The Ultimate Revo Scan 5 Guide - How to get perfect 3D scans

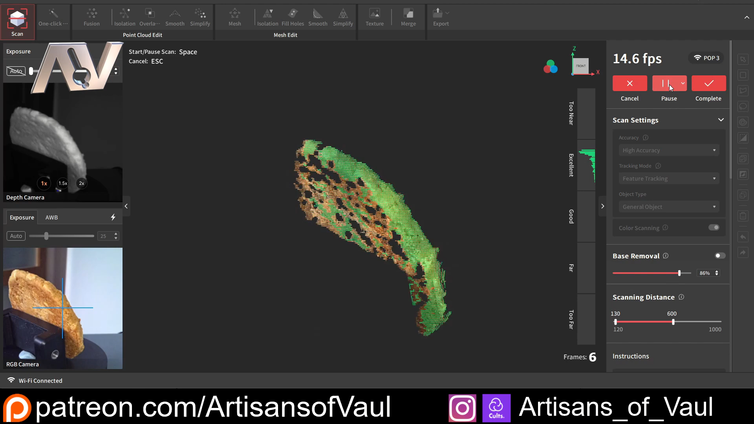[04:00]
So let's go there and we've started the scanning process. Everything that's in green is what's currently being scanned. You can see we're getting a little bit close to the two near but actually that was all right. And then it's going to scan each part of this cookie as it rotates round.
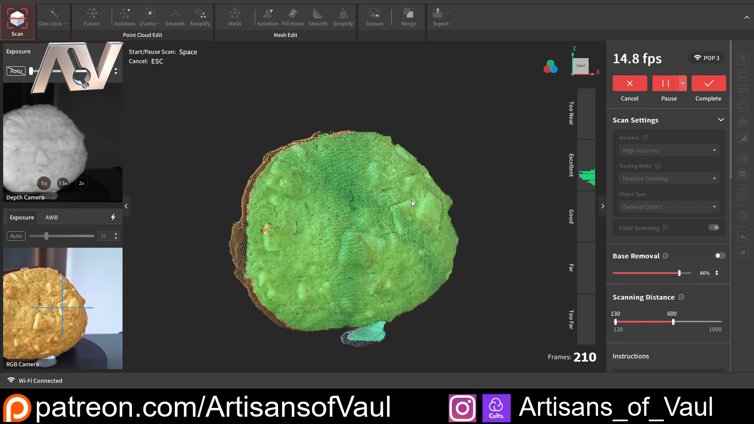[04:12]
Anything that's been previously scanned stays there, is part of the colour. So we know what we've already done. And I'm just going to let it go round so it's captured every part of this cookie that's going to be visible.
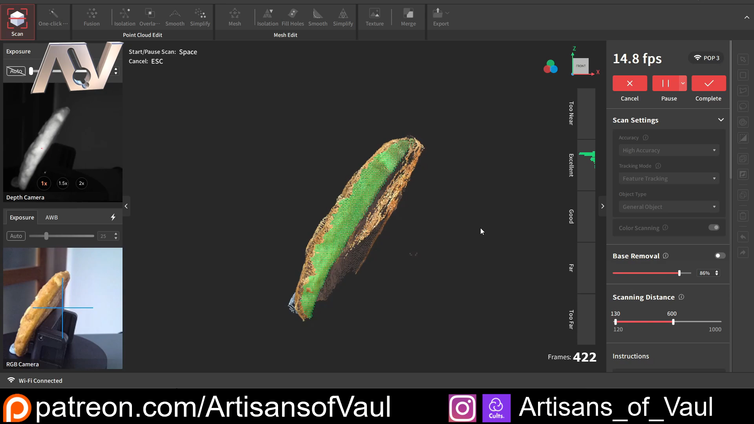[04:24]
And then I'm just going to click pause as soon as it's done. So we've got that there, pretty happy with how this is going.
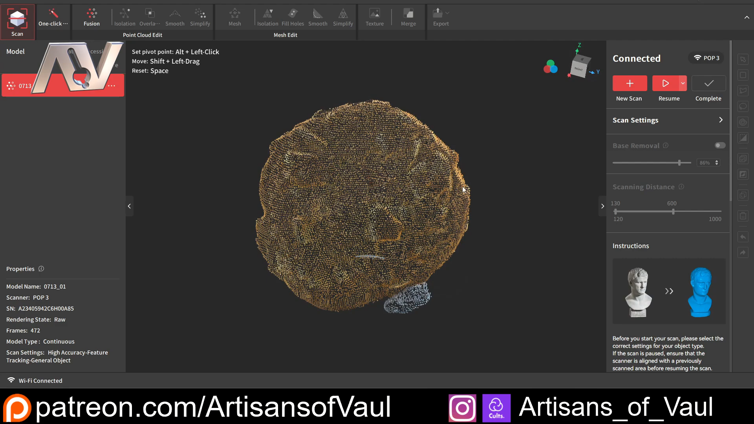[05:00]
But in this I want this to be the whole of the cookie as if we're going to bring this into, I don't know, like a game or something like that.
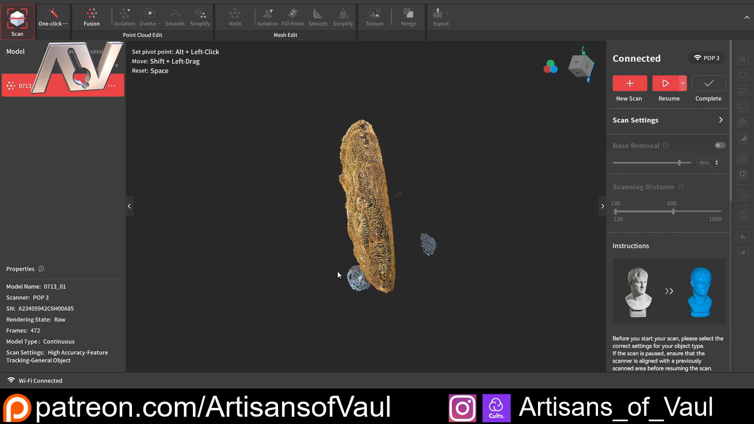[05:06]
So now that we've clicked complete, we've got that done.
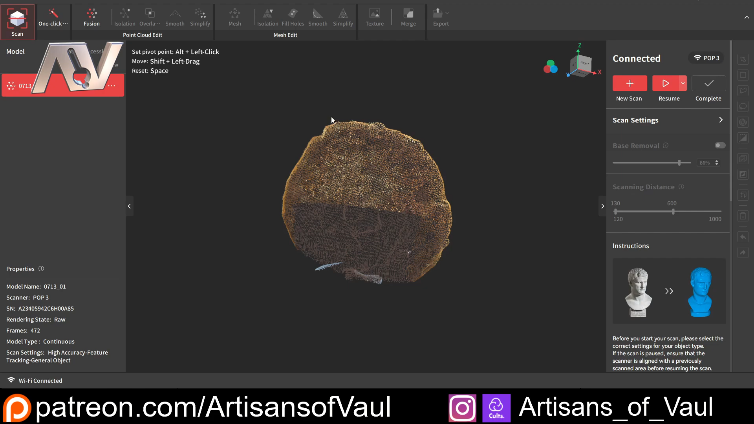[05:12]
What I could have done is actually rotated this around and clicked resume. But that would have had some problems in this instance because I'm using this BluTAC to hold up the cookie. And the 3D scanner would get confused or the software would get confused because that BluTAC would suddenly move it in relation to where it is.
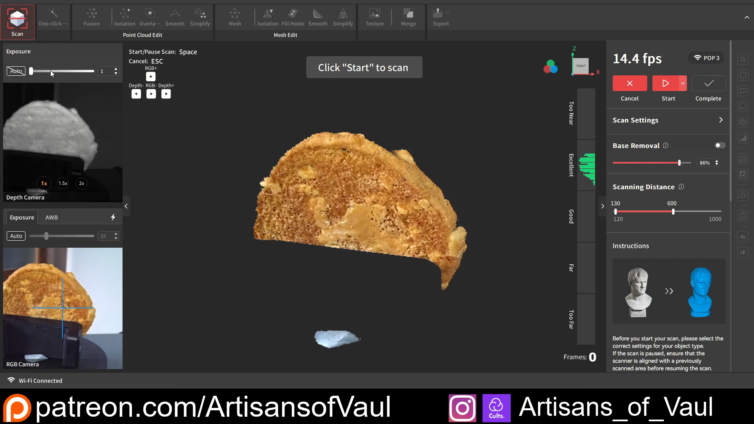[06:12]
But you have got that customizability should you want it. So I'll just blitz through this really quickly. It's going to be exactly the same thing again. I'm just rotating the cookie around so that we're now getting the other side of it,
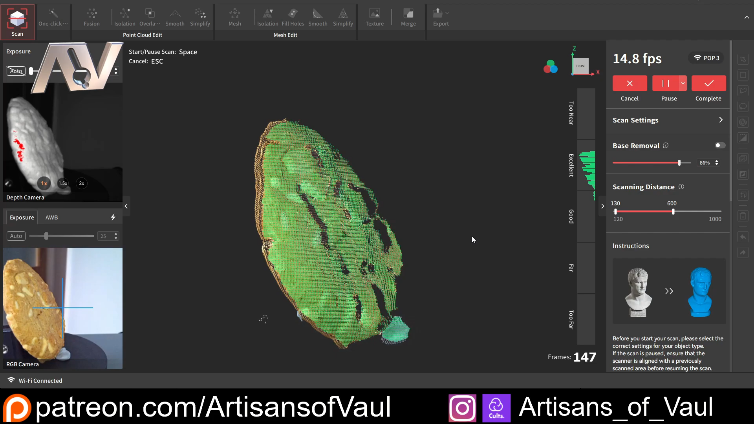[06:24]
which is mostly important for the black where our support is blocking out the bottom half of it. And then we'll do the scan again. Exactly the same process starting on the back.
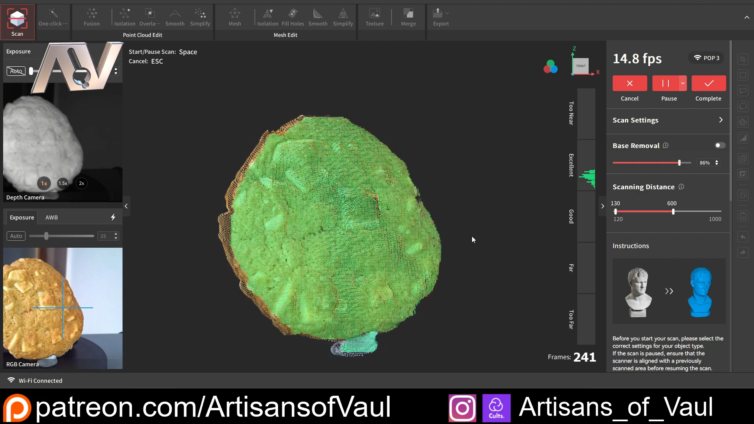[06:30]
You can see that there's going to be quite a lot of overlap. And that is the most important bit about this scanning process. You generally want to have the cookie or whatever object it is so that you've got a decent amount of overlap with the other scans.
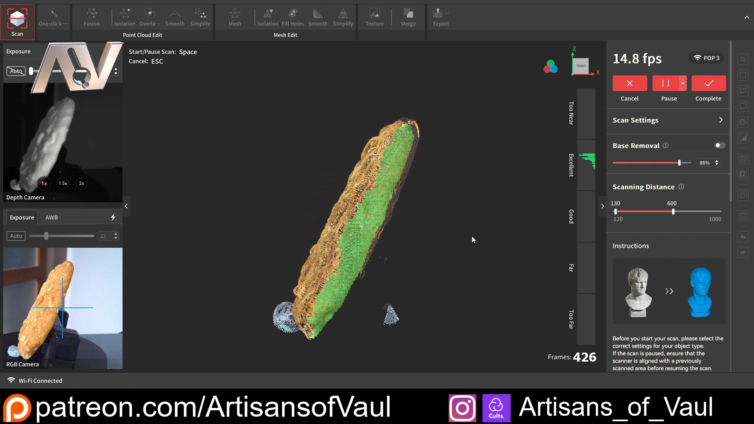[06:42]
That's how the RevoScan software is going to work out where everything is meant to be in relation to each other.
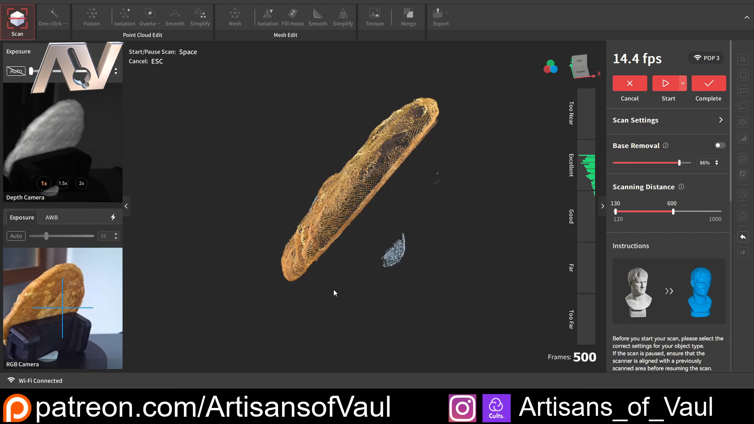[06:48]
Again, this is a really thoughtless process. I don't really have to do anything with it.
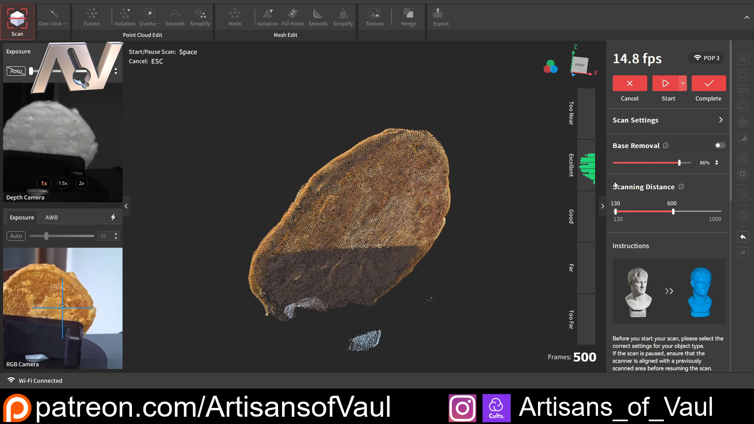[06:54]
And as soon as I'm ready to go and I've got everything scanned, I'm going to click Complete.
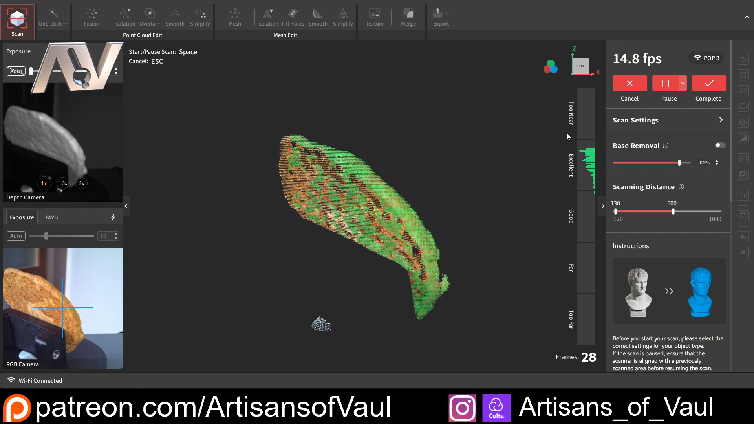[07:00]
So for this scan, I'm going to have done a total of three scans in all, which should give me more than enough coverage for what I need. I might have been able to get away with just two, but because of the angle of the scanner, I'm not always getting the perfect top of the cookie and I'm definitely not getting the bottom.
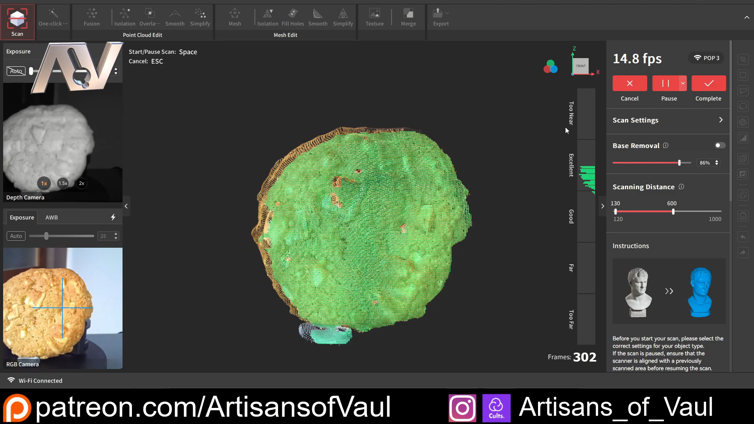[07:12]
So having a third scan where you've got this cookie on its side,
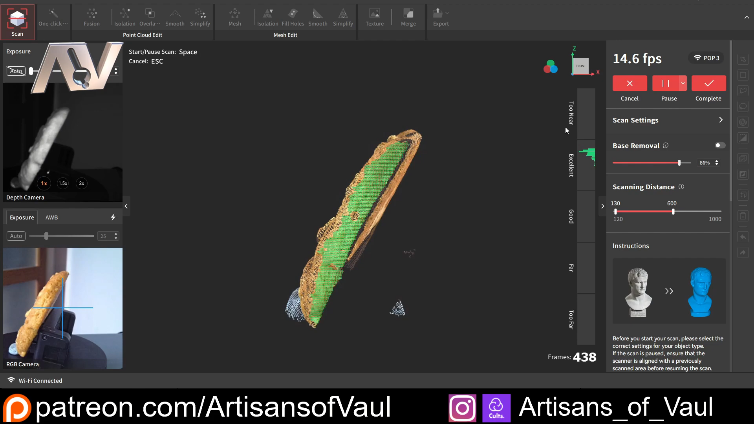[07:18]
so you're getting those top and bottom bits will now be on the sides, means that I'm going to have a complete scan. So at this point, we've got our three scans.
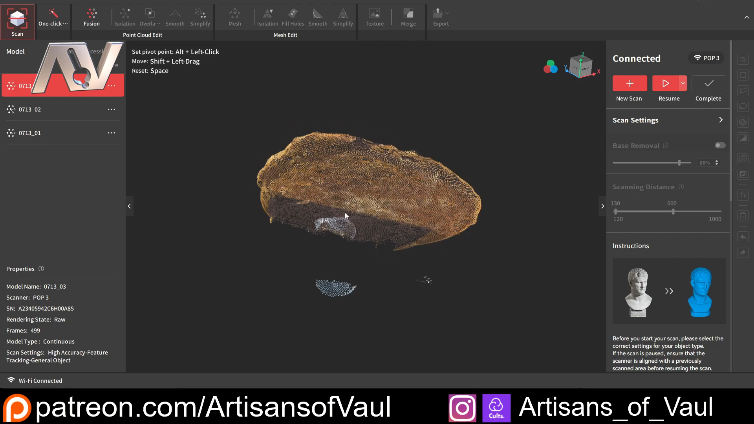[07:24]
We can see each of them and still click and look through each of them in this model window, which shows us all of the different scans. Now, as I mentioned, it's very important that we have some overlap, but we don't want to cause the software any confusion. So what we're going to do is go through and make each of these scans perfect and ready to go before we merge them together.
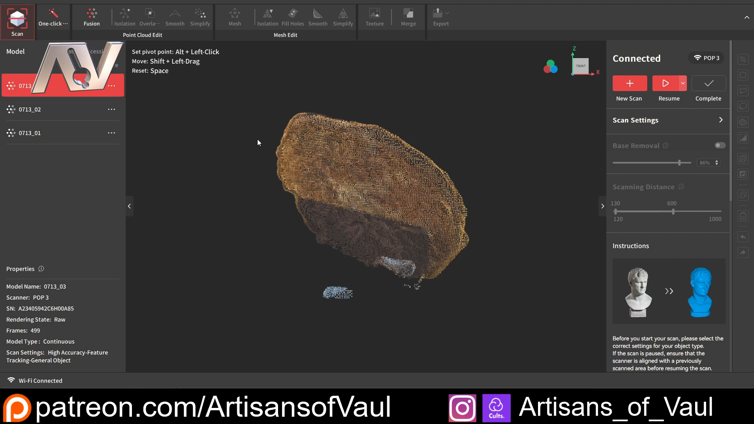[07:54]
Now, to do that, we're going to go and work along this top row here. And effectively, this is what you want to do in order. Some sections you're going to miss out if you're not interested in doing them and other sections you're going to use. But effectively, start from left and go to the right. Now, we have got one option of what we call a one-click edit, which will do everything for us in one go. I'm going to avoid using that because I like to control what we're doing. There are other softwares out there that don't give you the option or as much detail as this. And I will say that may feel a little bit more beginner-friendly for some people. But this is actually really easy to use. And without this level of customisability, you're really limited in what you can do with your scans.
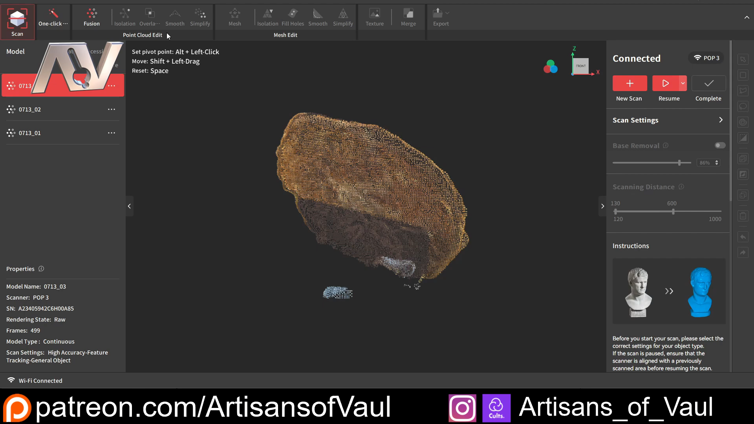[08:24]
And that can be really frustrating. So we're going to click on Fusion.
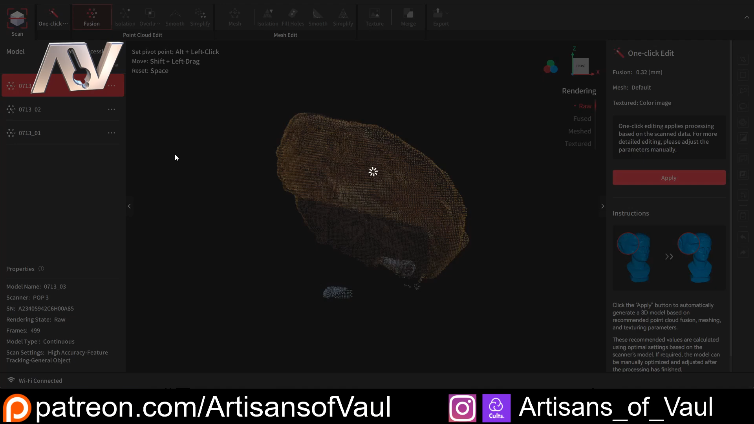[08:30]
And this is going to give our options. They always come up on the right-hand side. And we're going to set our point distance,
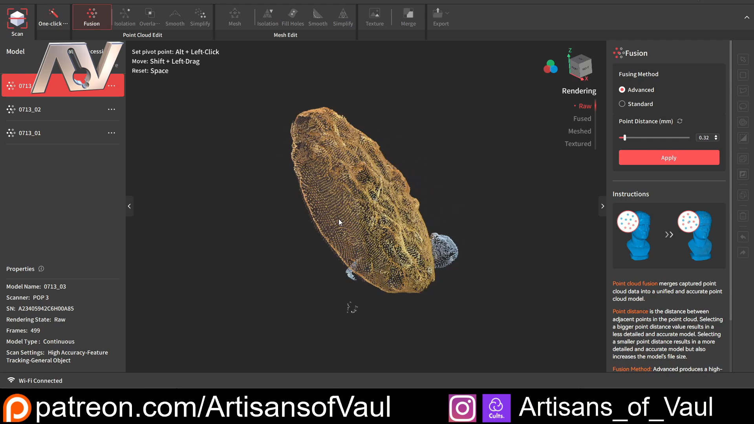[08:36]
the distance that we want each of these bits apart or each of these dots. So effectively, it's going to keep as many of the dots as it needs.
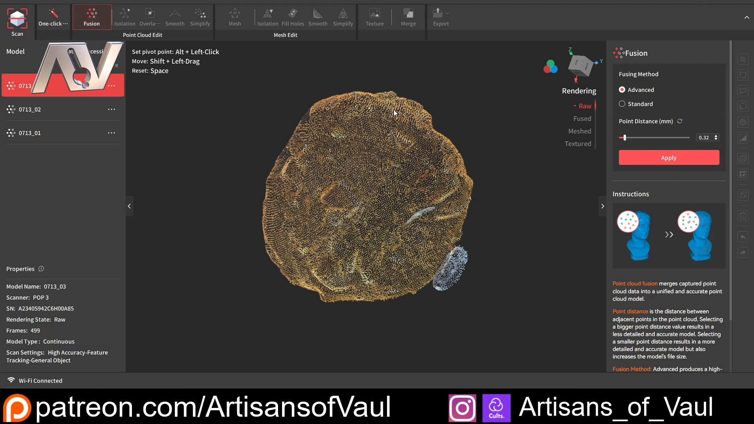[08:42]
And if there's too many dots, it might remove some. So what I'm going to do is put that as 0.3. And we want this to be the same every single time for each of our scans. It's going to give us a slightly better result.